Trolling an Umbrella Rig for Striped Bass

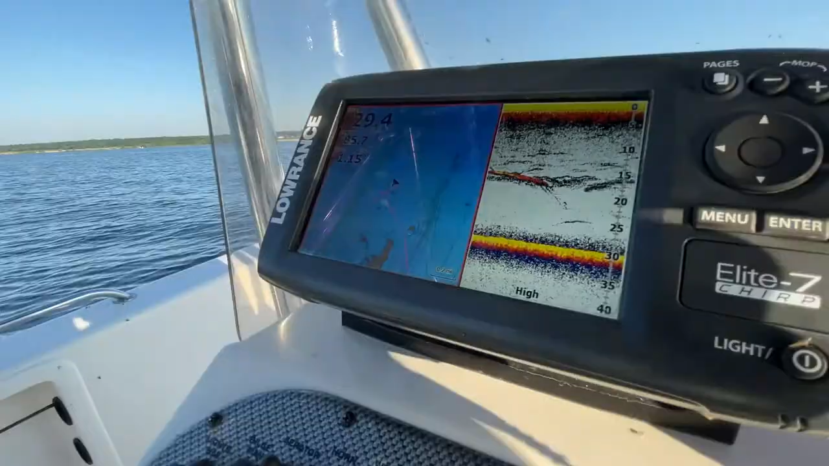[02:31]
depth finder the fish finder they're hanging about 10
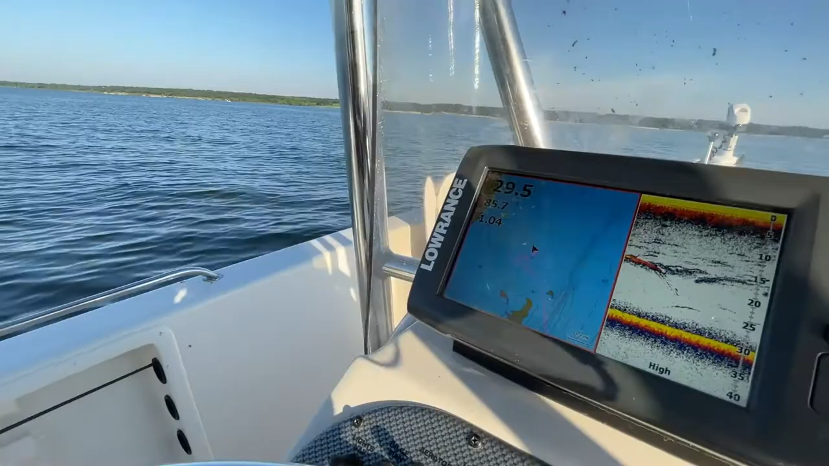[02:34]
to 20 feet and then they're coming up at the top periodically chasing bait so once we find the right speed and the right